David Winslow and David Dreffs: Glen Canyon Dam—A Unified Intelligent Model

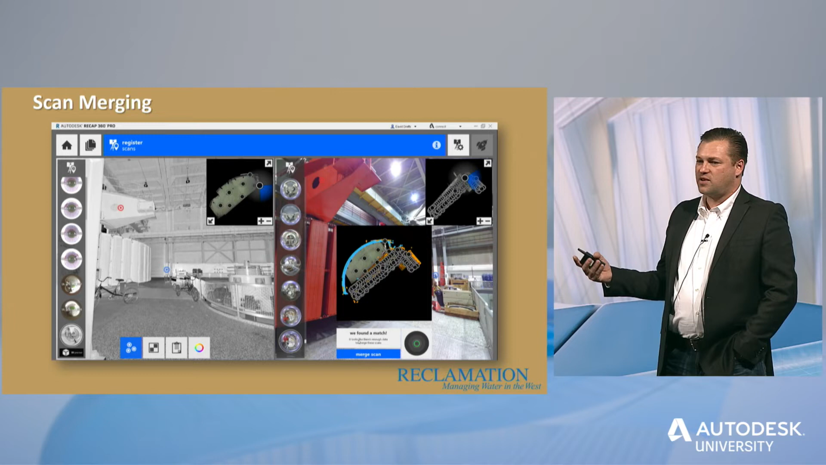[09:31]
We're on site for five and a half days. We took so long to actually do that. Normally, we could do that in just two days. But the site was so massive, we spent about a day and a half just in logistics, climbing around the dam. Some of those longer range scans that we took, we took them at a higher resolution. So some of them took an hour and a half, two hours for just a single scan.
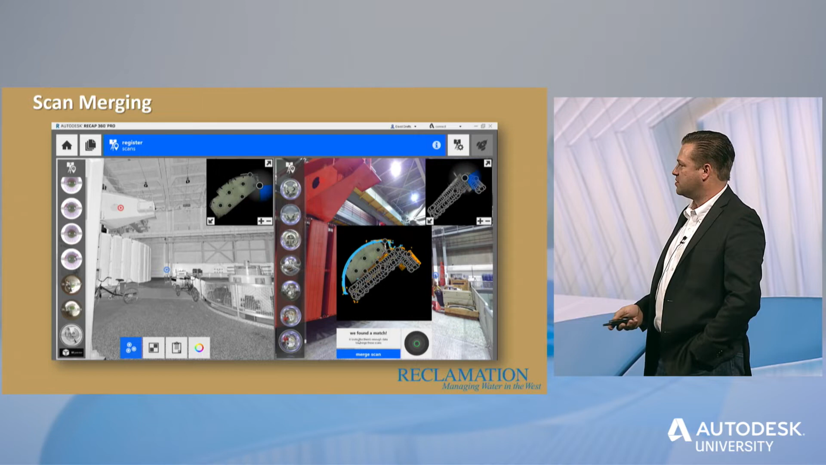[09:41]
A few images here of the point cloud.
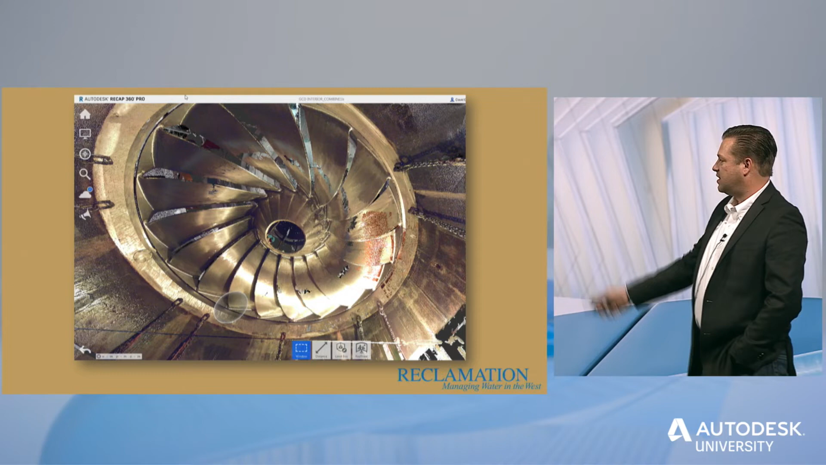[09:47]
So actual point cloud data of some of the facility looks like an image, just a picture.
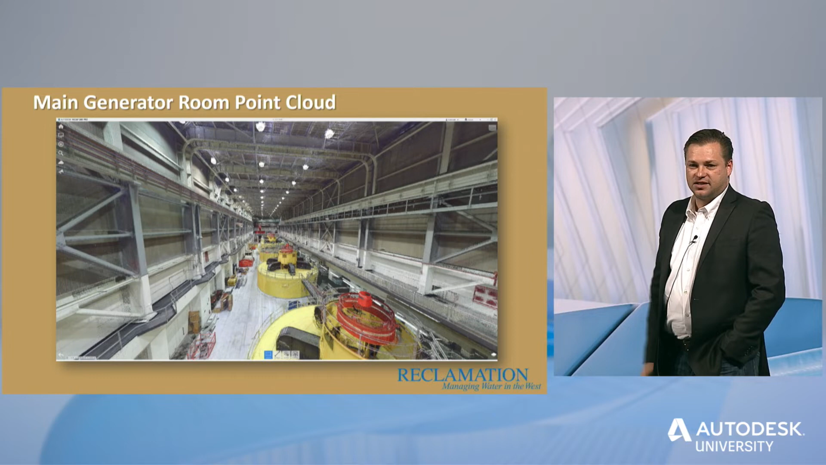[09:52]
This is not rendered out. This is just a snapshot inside of Recap. Now, having this data for the Bureau, it really is, we believe, invaluable.
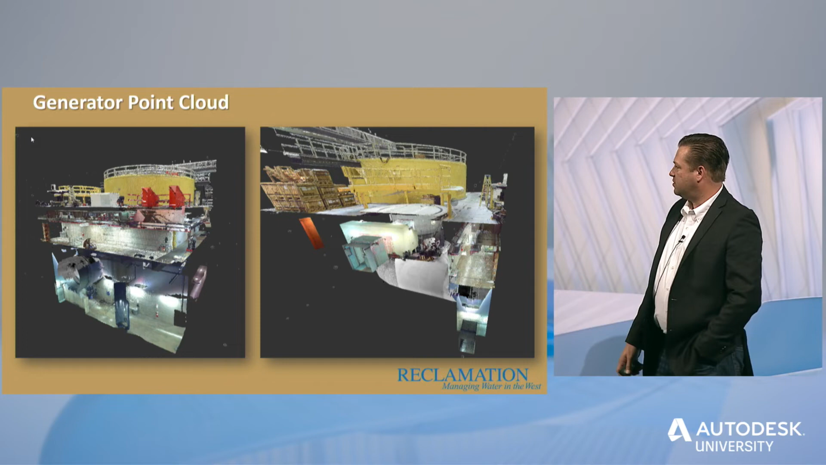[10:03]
You can't go there with a tape measure and measure this many points or go multi-level without having some play or some loss of integrity of data.
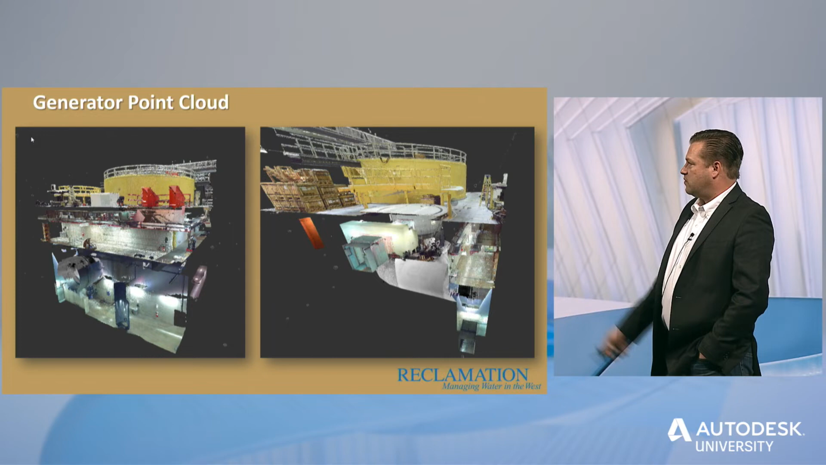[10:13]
So a quick section view of the generator that's pulled out inside the pen stock all the way down to the base floor of the dam.
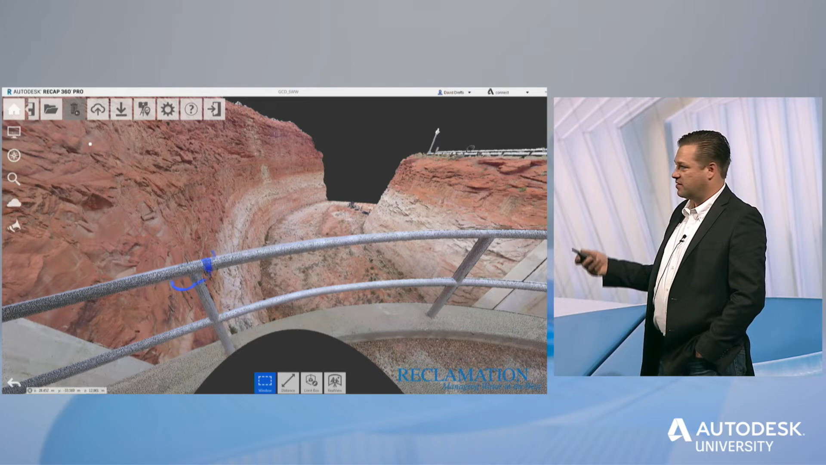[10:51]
We can take some scans in the future, maybe after the water comes through, to see if there was any erosion or whatnot. So this is our snapshot in time. Excuse me. A few more images. Scandia, again, not rendered out, just a snapshot.
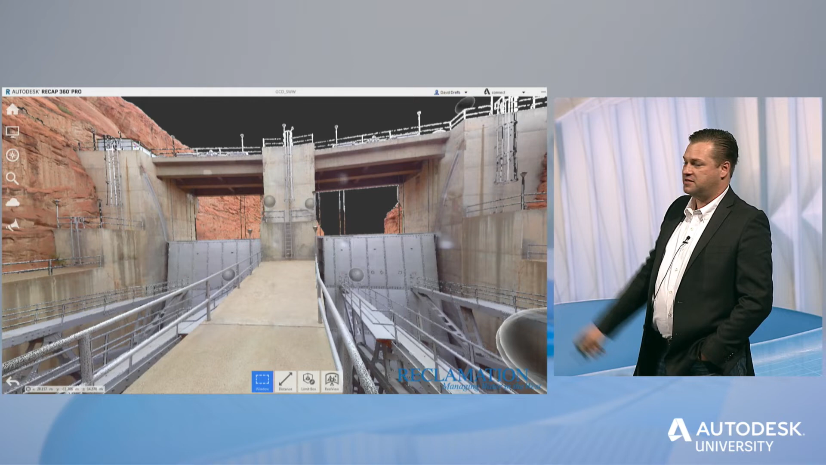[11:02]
You know, images like this really, to me, are very powerful. We've got, you know, the bolt pattern.
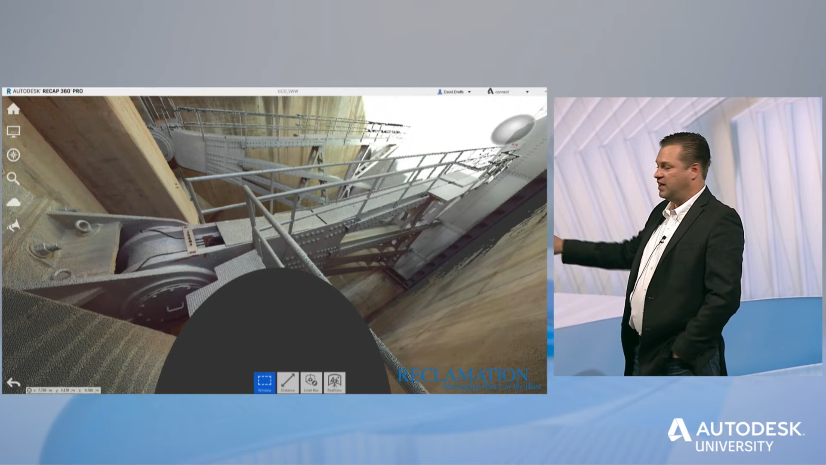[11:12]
If we need to rebuild any of this, we now have a laser scandia that we can build it off of. We did some upstream sonar. We'll talk about that in a minute. But just a section of, this is actually the water here,
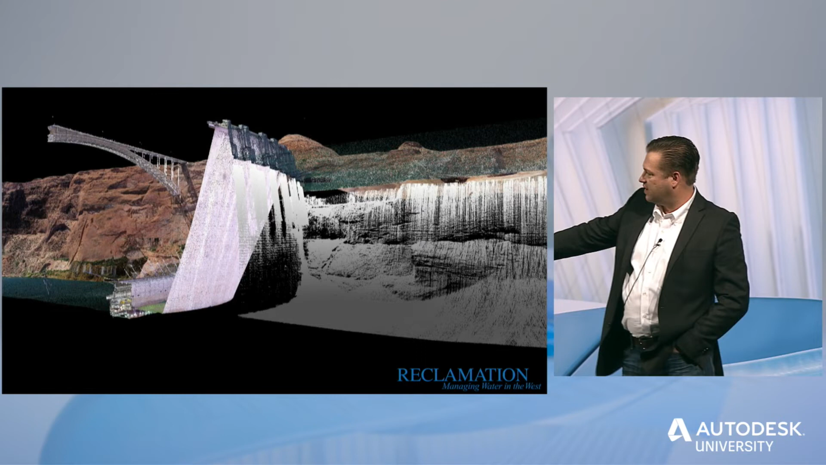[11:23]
and then the dam face and bridge and whatnot. So a lot of data, right? We're looking at about 25 billion points because it's half the point cloud.
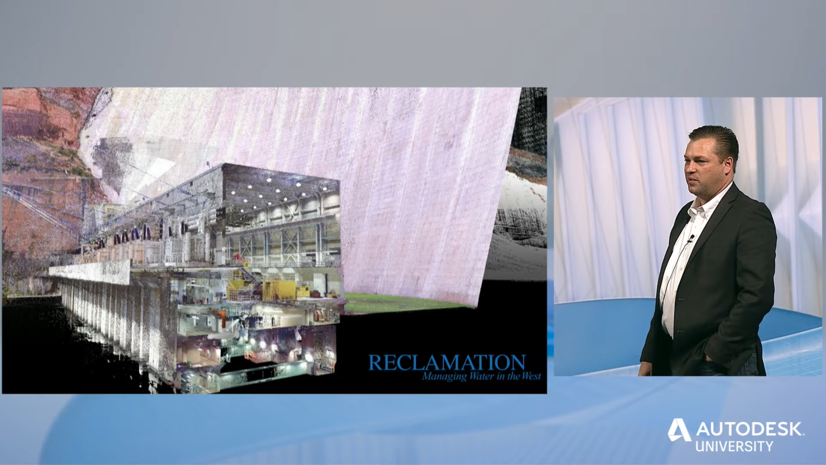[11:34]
Dam face, we can see all the cracks in the dam face. So if we need to do any crack studies, volume, how much concrete do we need to replace, where it's at, and do that type of inspection from the point cloud.